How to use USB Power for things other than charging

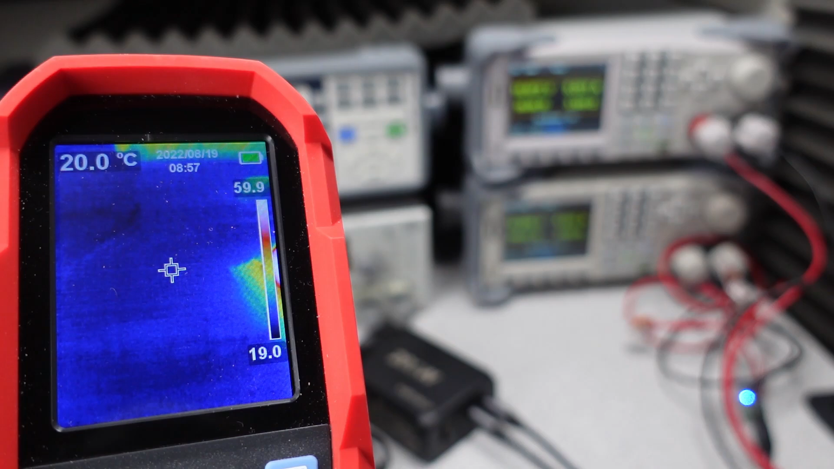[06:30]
On screen: spot 20.0°C
The Watobius adapter did have a major problem that it gets way too hot under full load, so I don't recommend high wattage with that one, but at 55 watts this will not get too hot.